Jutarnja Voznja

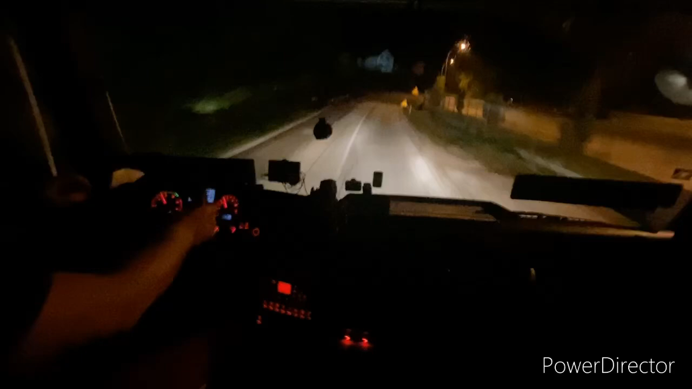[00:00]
Kad su ovo raskopali? Kad su raskopali, ja i ne vozim ovdje.
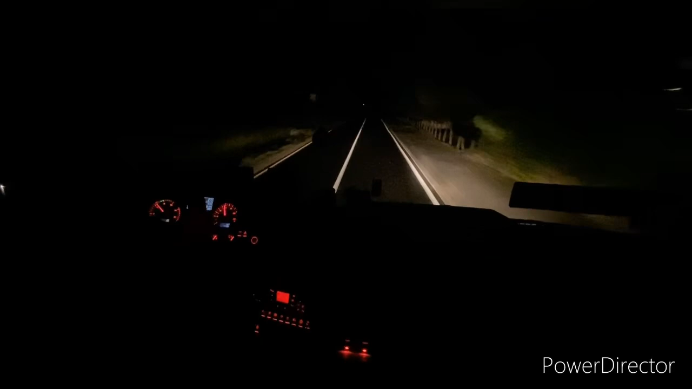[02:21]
Ali, da se vratio mi na našu priču, laganu i laganu vožnju.
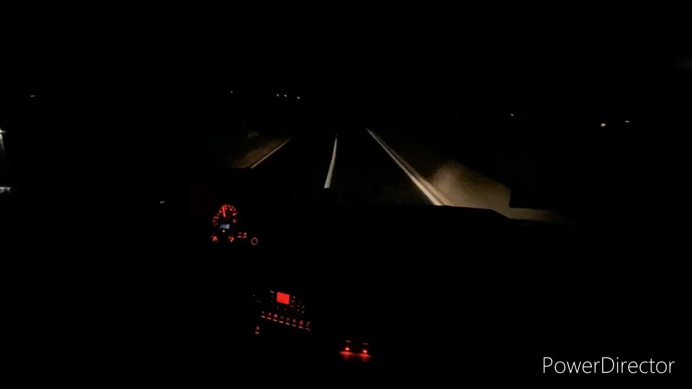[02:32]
Ja koristim duga, pošto mi kratka ne valja, vidite kakav su mi kratka su mi duga, ne znam da li vi vidite na telefonu to, ali je katastrofa. Naime, otišao sam u Kreševo, natovario sam robu, iz Kreševa se prebacio do Kiseljaka, parkirao kamion, sve u redu, otišao, predao papire, vraćam se iz špedicije, kad pišti zrak, ljudi moji.
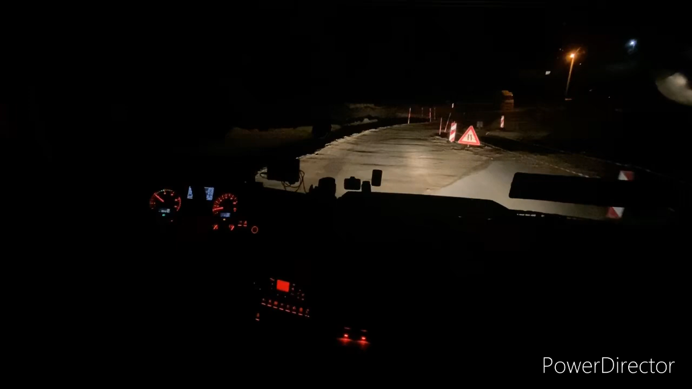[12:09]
Šta ovo kopaju volko, bože sad ću.
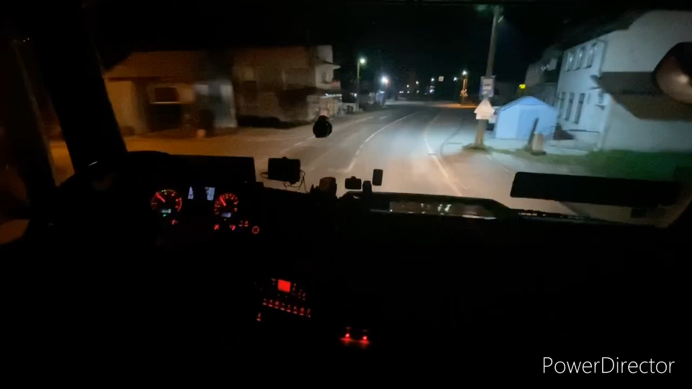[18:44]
ovdje znači može komotno da se ide 50, ali ja neću da idem 50, jer mogu ovi hadari, u stvari, oni postaje vama radar i vas radar uslika na ovo. Ali vi ne znate ni kada se usliko ni šta je, kad to dođe nakon 2 mjeseca. I onda se vi dumate, gdje sam ja bio, gdje sam prošao. I ne možete da vam naumpadne da je tu zabrana od 7 do 8, na primjer, na ovom predijelu. A oni stave i naštimaju 4, sva sustika i boli, nije briga, razumije. I oni ko fol pametni, a mi glupi.